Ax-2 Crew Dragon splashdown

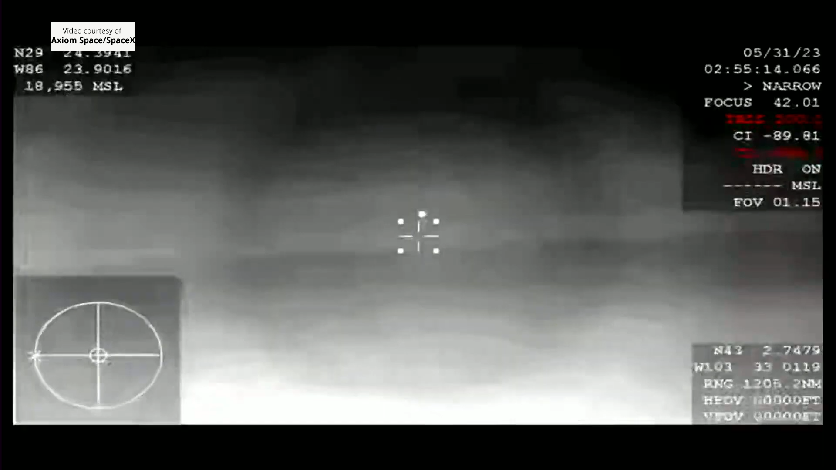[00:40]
This is coming from one of our thermal tracking cams.